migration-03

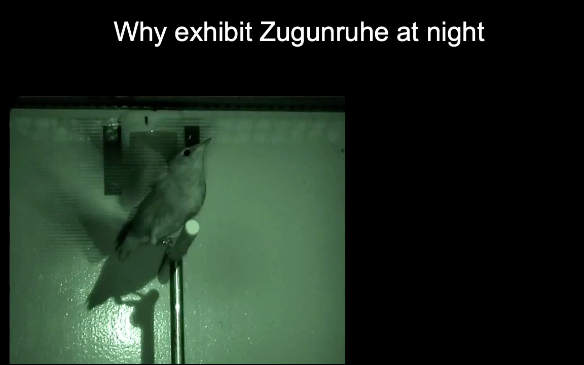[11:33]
This is a video here of the actual bird exhibiting the behavior. And hopefully it's plain for you. We can see the bird flapping a lot and bouncing back and forth, turning directions on the perch. This is the middle of the night. And what we can see here on the right-hand side is what's called an actigram, something for measuring
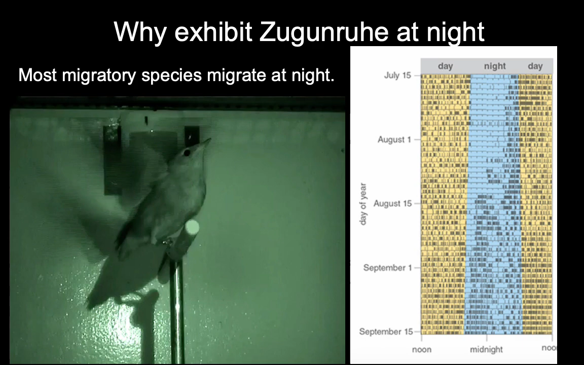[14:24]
We can see they're active throughout the entire night. So they go through this dramatic shift for migration in which they just simply don't sleep or don't sleep very much at all.
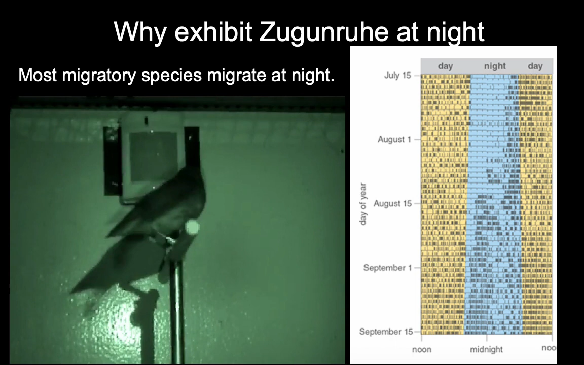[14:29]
Okay, now here's so we can see the video here of the bird going back and forth, flapping its wings. And so this is an example of that Zugunrui behavior. So this is likely, midnight. This could be in the middle of the night, which you can tell that they're the fact that it's visualized in green, it's using a night vision a camera. So the bird is likely in near or possibly complete darkness,
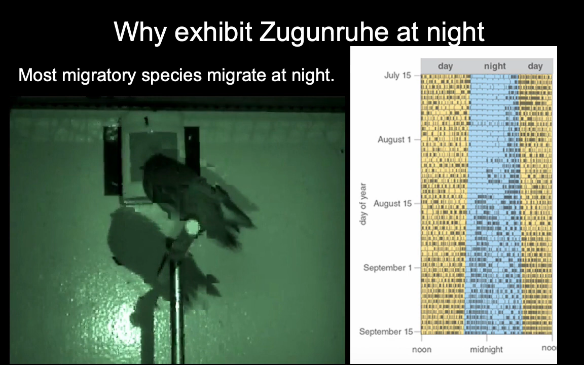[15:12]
and the night vision is using a special infrared light that it can detect and then transform into a visible spectrum so we can see it on the video, but the bird doesn't see anything itself.